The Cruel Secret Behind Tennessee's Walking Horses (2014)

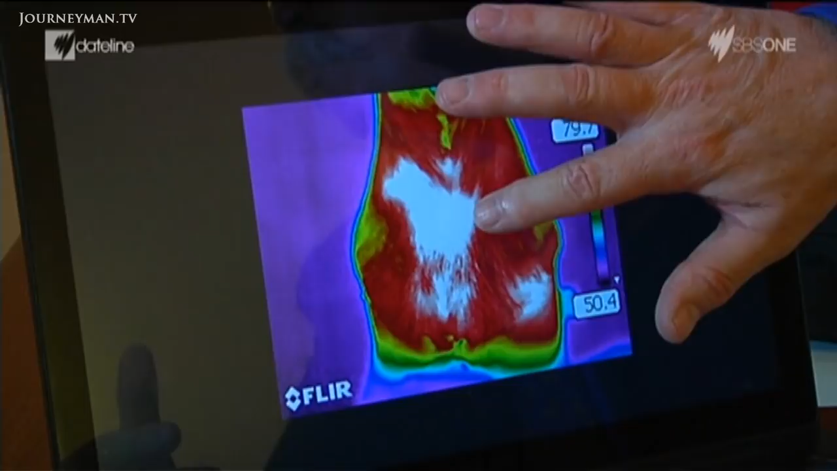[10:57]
Tracy Turner is a veterinarian and expert consultant to the USDA and was on duty at the trainer's show.
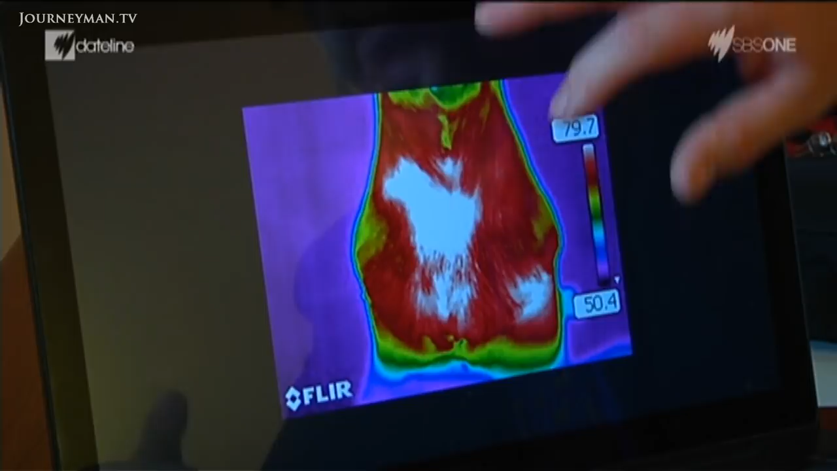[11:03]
To help them find the evidence of soaring. His specialty is thermography, which monitors variations in temperature on the horse's legs.
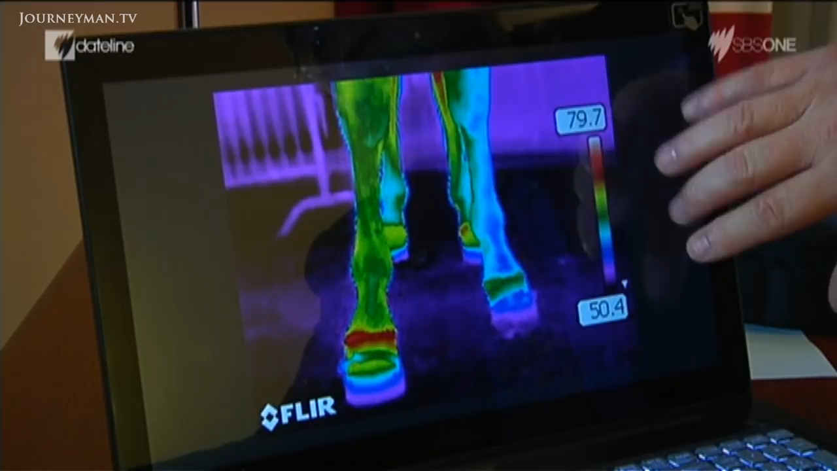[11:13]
Hot areas can be an indication of an injury or soaring.
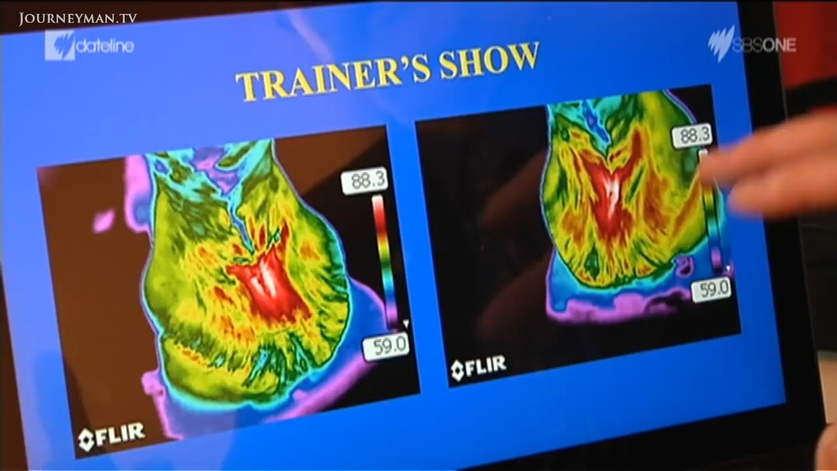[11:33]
It's just saying that they found scars. And scars are evidence of past soaring. Does it mean it was soared yesterday?